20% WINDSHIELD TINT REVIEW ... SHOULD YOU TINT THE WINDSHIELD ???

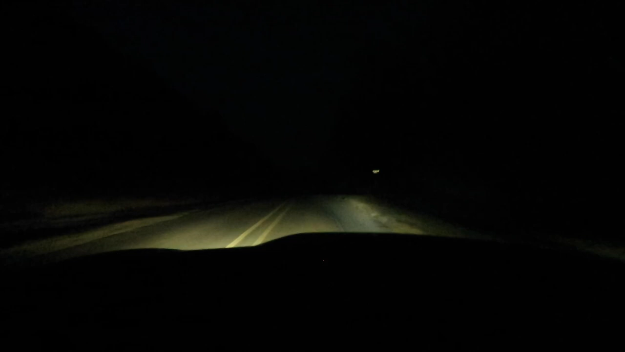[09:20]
This is normal. And I just have some regular headlights. Oh, I didn't even know a car was coming, to be honest. That's gonna look real bad because I can see everything. But yeah, 20% on the shield, 5 on the side still. You'll be able to see that fireplace right there. I mean, you can see pretty well if you have lights. I wanna see like how much sun is up. So I'm gonna open the door and I'm gonna see how much sun is outside.
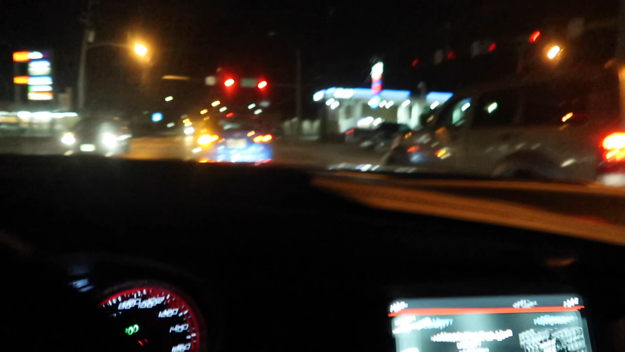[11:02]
We're in a few more areas, but as y'all can clearly see, this is with other cars around. You can still see out of. Plenty of lights over there.
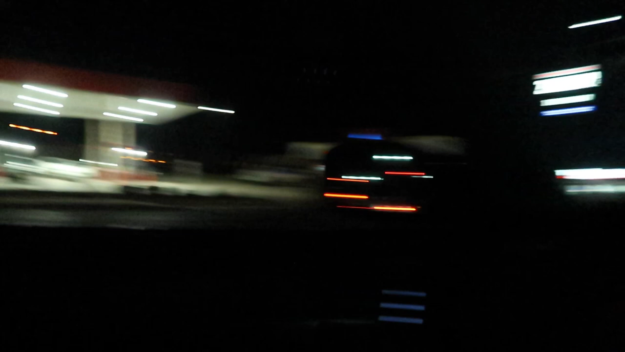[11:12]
You can see all of that. You can see all of this. You can see through. You can see through windshield tint, bro. It's nothing to hurt your eyes.
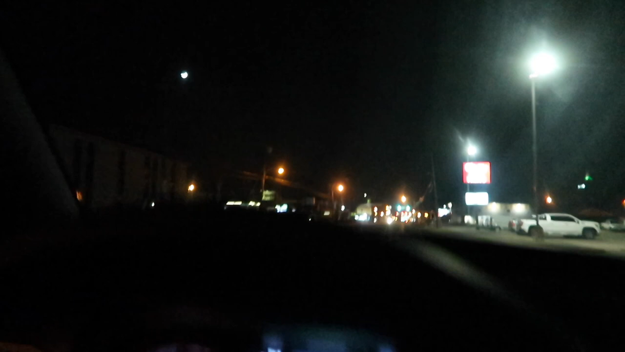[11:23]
I see some bubbles are clearing out. Some of the, I don't know, I guess grease or solution, whatever, has finally cured up and the tint has finally dried. For the most part, I'm for sure not gonna roll my windows down tomorrow. I'll probably roll them down possibly the day after that, just so they can cure, like 3 days, 72 hours, how you wanna put it.
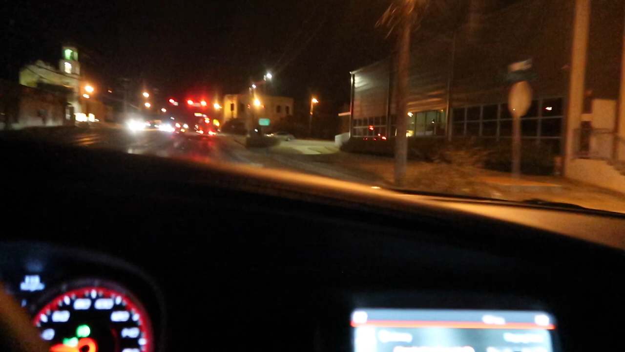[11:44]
But yeah, this is pretty much the drive. It's not bad at all.